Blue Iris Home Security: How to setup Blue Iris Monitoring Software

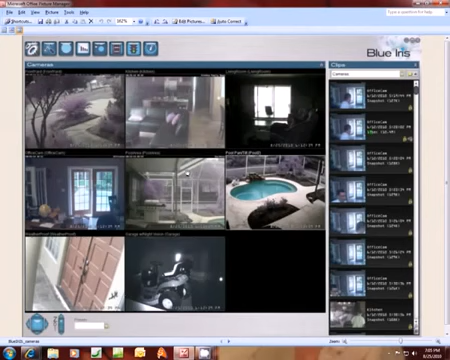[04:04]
And populate this and show you all of the videos that are running. So that's what we discovered here. Now, say for instance, right here, this local area network access, you have to set this IP.